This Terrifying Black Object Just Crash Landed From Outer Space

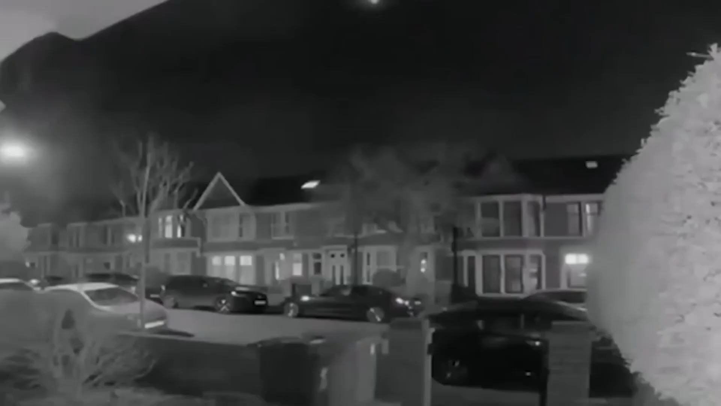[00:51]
a number of surveillance cameras and local residents captured a fireball streaking through the sky that would turn out to be one of the most miraculous things to ever crash down to Earth.